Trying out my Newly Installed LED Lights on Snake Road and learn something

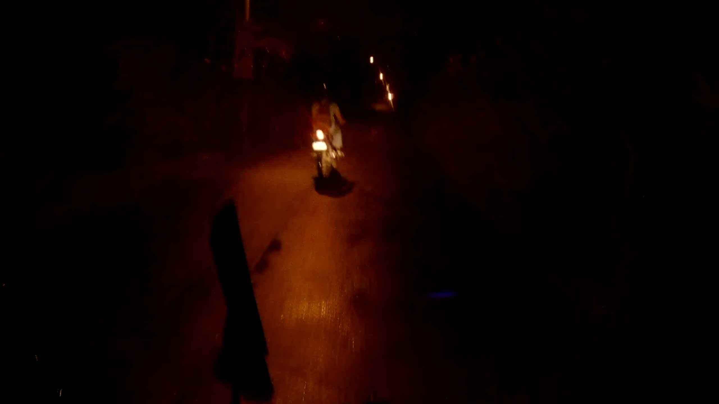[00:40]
puti ito guys pero nilagyan ko muna sya yung parang
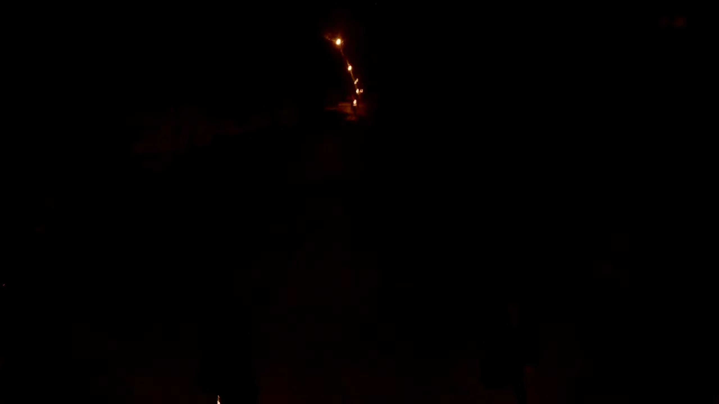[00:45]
kulay dilaw na adapter para maging kulay dilaw sya ayan guys so tignan natin ayan o kinabit ko na nga pala yung aking ano guys yung aking engine cover
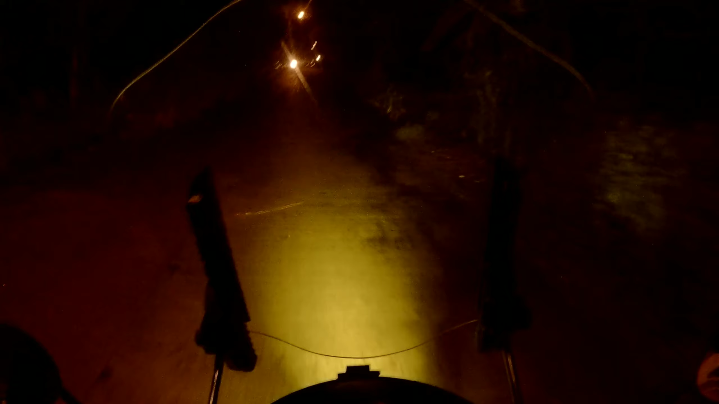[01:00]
kaya nangyayari parang nasa loob ng engine cover yung aking ilaw
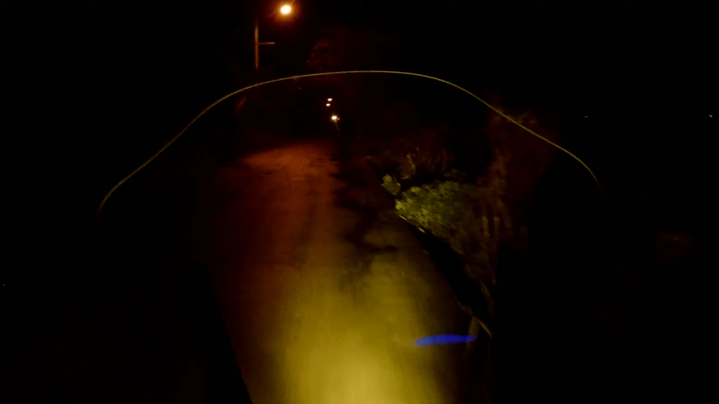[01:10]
parang hindi sya masyadong nagre-reflect sa daan pero subukan ko rin sya guys na yung hindi kulay dilaw yung kulay puti
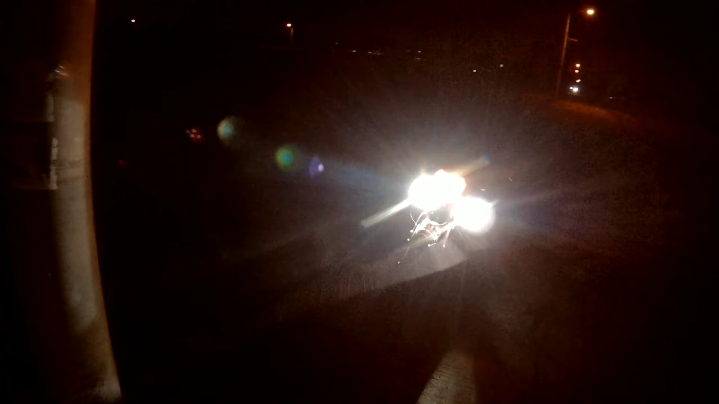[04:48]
headlight naka high na yan high beam na yan
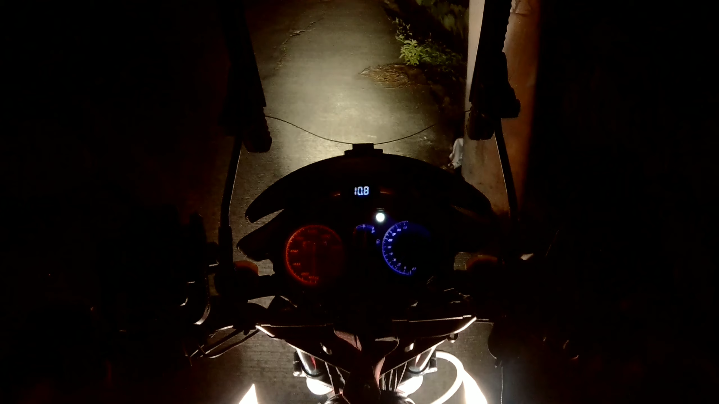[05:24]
lakas makadrain ang battery oh tinan mo ang baba na kagad nung ano ilang mga segundo lang na hindi umaandar yung makina tas nakaandar yung ilaw
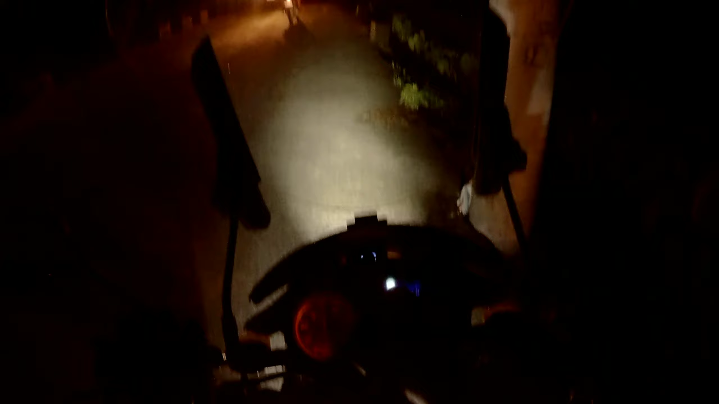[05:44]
nadidiskag na tayo o hindi pa kung nagkakarga ba yung ating baterya bumila natin para kumarga yung baterya so normally guys pagka tumatakbo tayo ng hindi nakaandar ang headlight ang rehestro dito sa ating voltmeter maabot yan ng 14 so ngayon tingnan nyo hanggang 12 lang subukan kong patayin guys ah